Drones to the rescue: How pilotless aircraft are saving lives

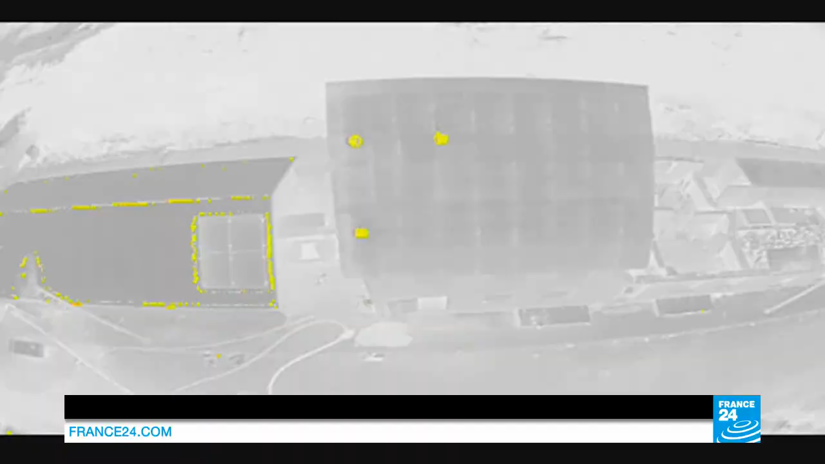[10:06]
So we will get an indication if there's hot spots somewhere where we couldn't see it.